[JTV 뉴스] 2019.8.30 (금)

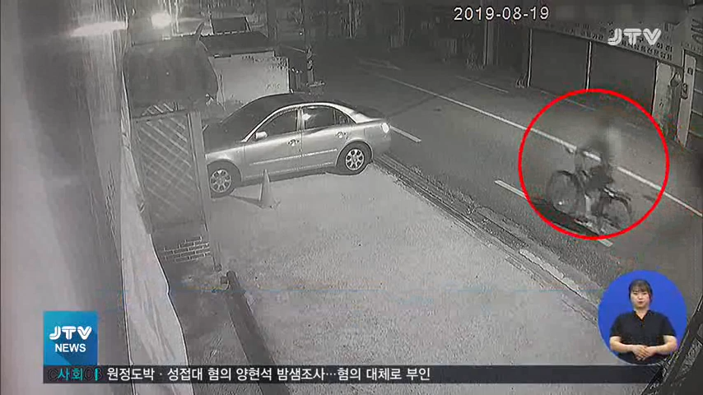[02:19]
경찰은 혐의 입증을 자신하고 있습니다. 불이 나기 전후에 화재 현장에 5분간 머물렀고